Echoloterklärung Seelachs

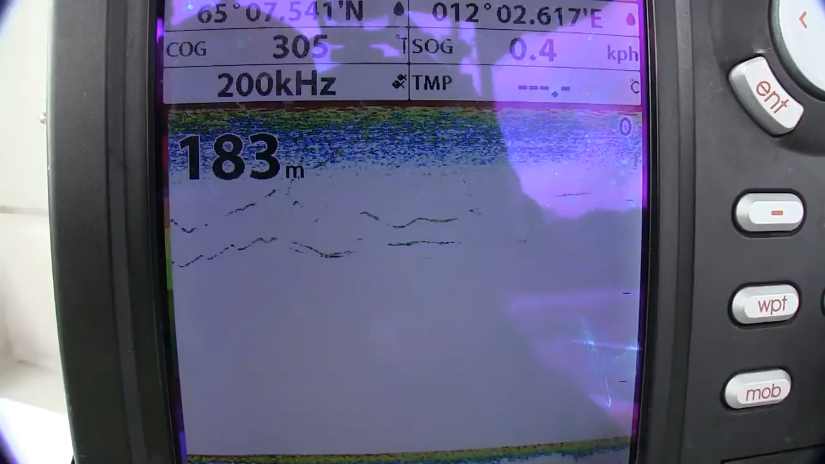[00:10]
On screen: depth 183 m
Hier kann man jetzt mal schön sehen, wie so eine Seelachsanzeige aussieht auf dem Echolot-Bildschirm. Das sind jetzt nicht massenhaft Fische, aber einige, die hier im Mittelwasser schwimmen.
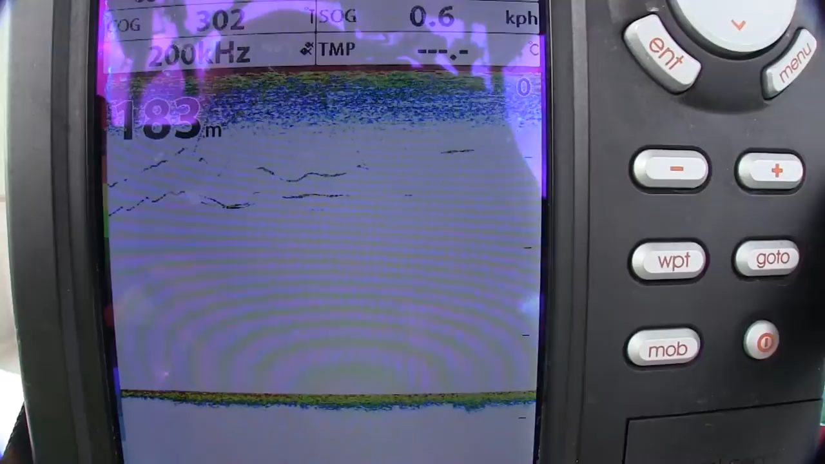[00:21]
On screen: depth 183 m
Wenn ich jetzt hier 180 Meter sehe, habe ich diese drei Striche am Rand bei diesem Echolot, 50, 100, 150.
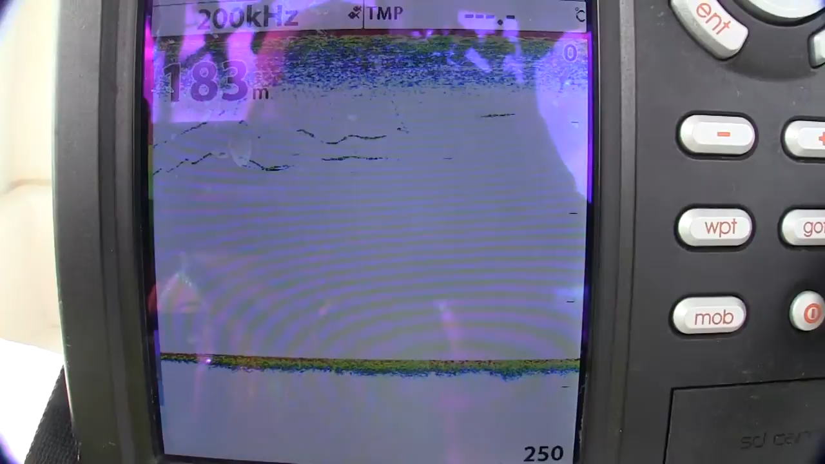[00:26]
On screen: depth 183 m
Das heißt, die Seelachse sind jetzt so 50 und etwas tiefer.
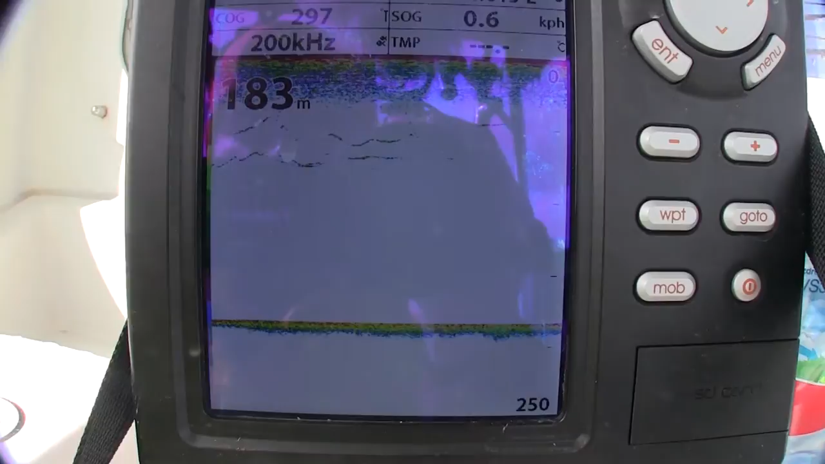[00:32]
On screen: depth 183 m
Ich denke mal, so 60, 70 Meter stehen die. Nein, die Linkse sind natürlich jetzt schon etwas raus aus dem Echolot-Kegel, aber hier rechts ist noch ein schöner Strich.
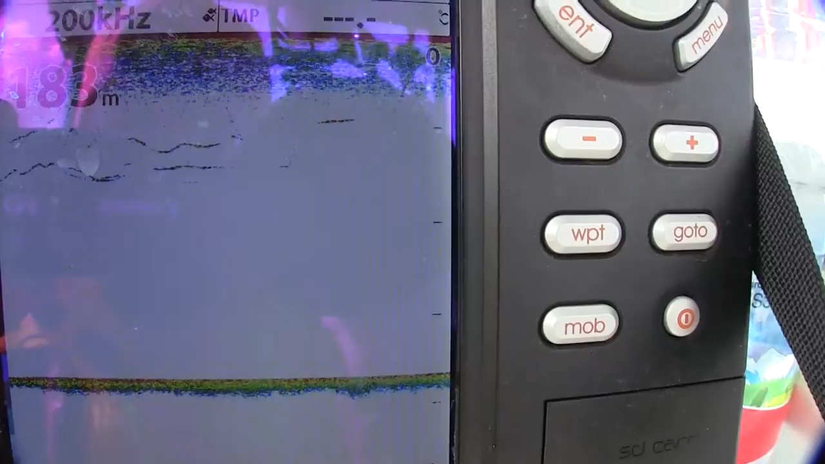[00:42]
Und wir hoffen, dass noch mehr kommen.